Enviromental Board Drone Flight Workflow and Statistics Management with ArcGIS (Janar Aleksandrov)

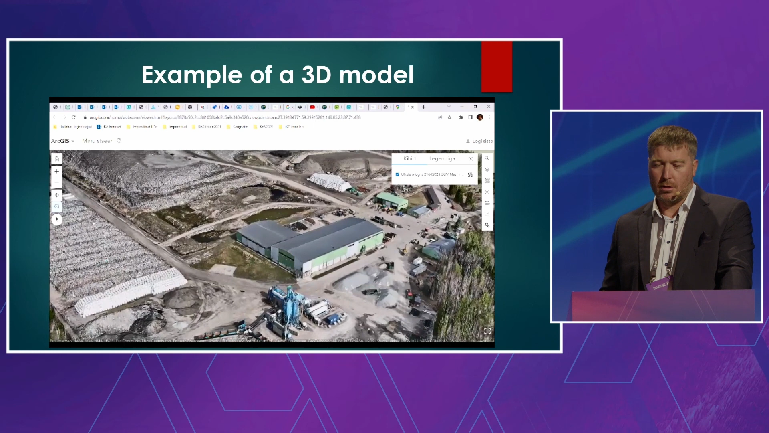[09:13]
This is a 3D model, what we can generate. And this is
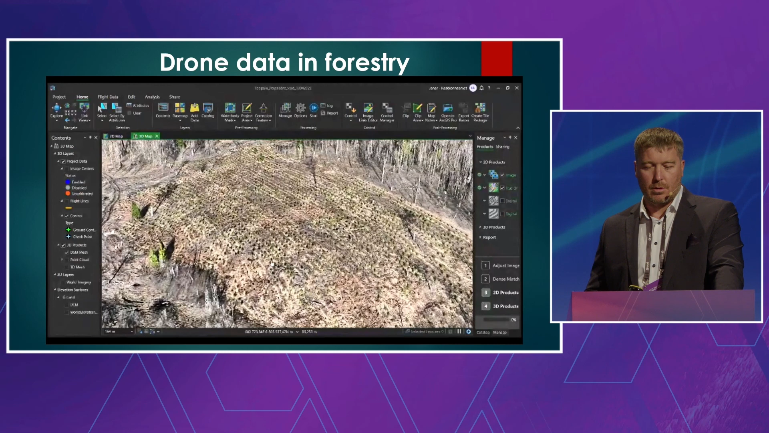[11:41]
to count off the trees and measure the heights.